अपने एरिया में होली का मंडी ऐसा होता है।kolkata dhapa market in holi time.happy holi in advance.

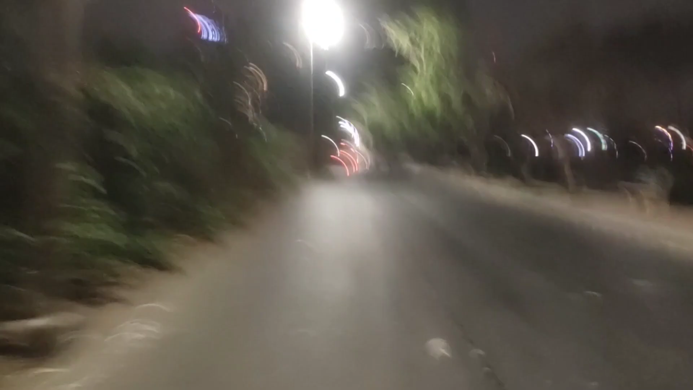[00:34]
ये देखिए धापा में जा रहा हूँ, ये रास्ता बाईपास,